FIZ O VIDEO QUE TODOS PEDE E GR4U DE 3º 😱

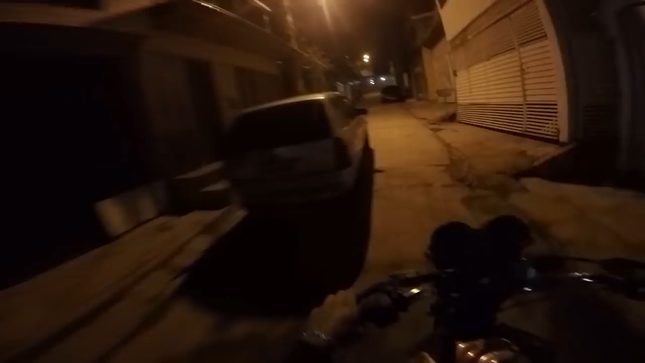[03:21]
Direto acontece isso, mano. Vamos embora. 7 e 9. Eu acho que não vai ter esse número aqui não, mano. Vai ter não.
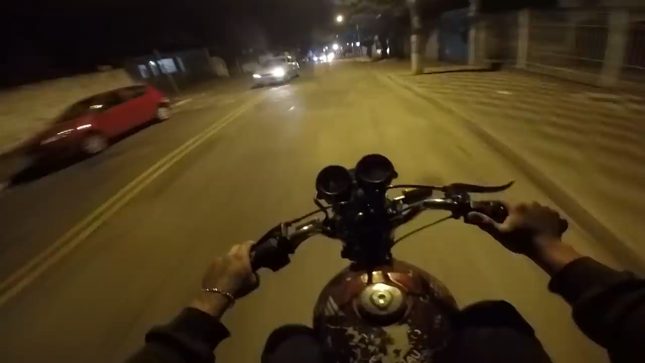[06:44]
Vamos lá. Você é louco, rapaziada. Aqui é muito andulação, tio. Meu Deus. Alô, prefere os pimentas. Vamos ver essa rua aqui, ó. Venida, Santa Helena. Meu Deus. Aqui é triste. Olha, mano. Batei dele, né? Olha, Cleodete, velho. Olha,